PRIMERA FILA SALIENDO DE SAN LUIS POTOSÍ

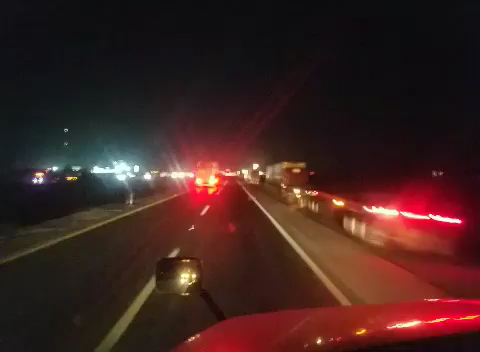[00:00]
compañeros, aquí vamos arribándole a la primera fila, mi raza. Aquí en la primera fila. Chingada madre. Primera fila.